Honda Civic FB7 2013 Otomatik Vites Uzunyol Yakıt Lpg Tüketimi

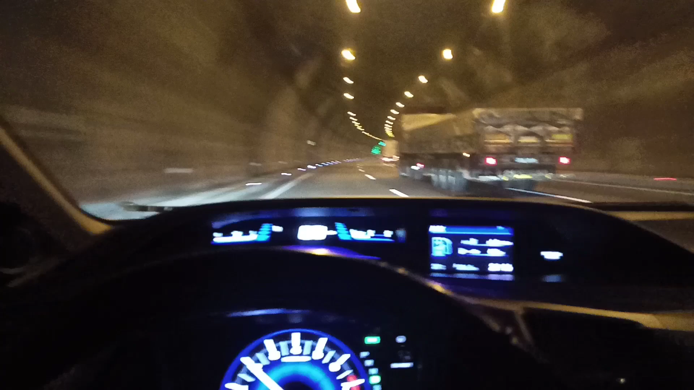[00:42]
Şu an Bolu Tüneli'ndeyiz. Samsun, Trabzon istikametine yolculuğumuz devam etmekte. LPG'mizden 2 diş eksildi. Şöyle aşağıda gördüğünüz gibi.
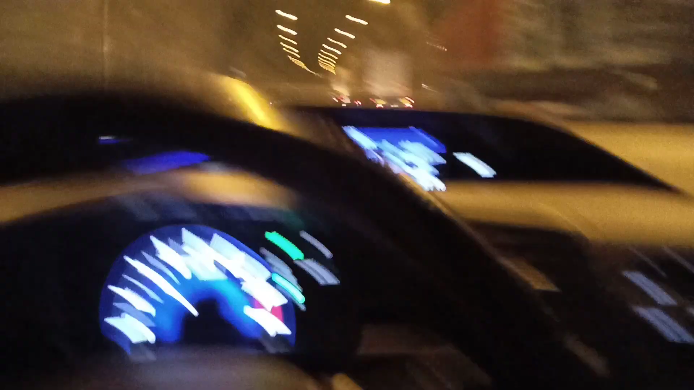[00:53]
Yolculuğumuz birkaç saat sürecek. İlerleyen saatlerde görüşmek üzere. Bolu Tüneli. Evet. Bolu Tüneli'nden devam ediyoruz.
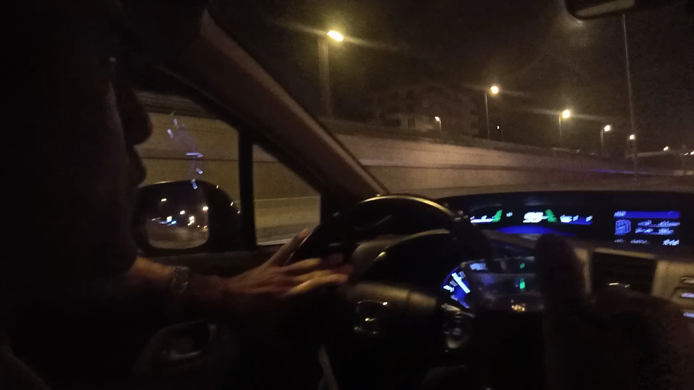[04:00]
Yalnız 3 kere mola verdik. Elimizi yüzümüzü yıkadık, dışarıda turladım. Şu an yol beni sıkıştırmadı. Gayet güzel gidiyorum.
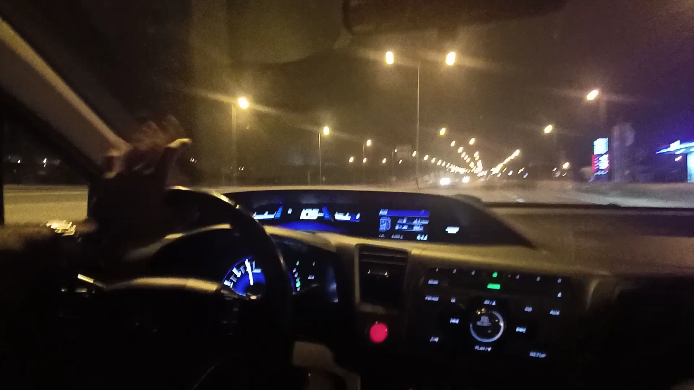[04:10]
Çankırı Çerkez'den LPG'mizi doldurmuştuk. Halen 3 nokta yanıyor. Bakalım bu depoya kaç kilometre gideceğiz. Bakın şu an klima da açık.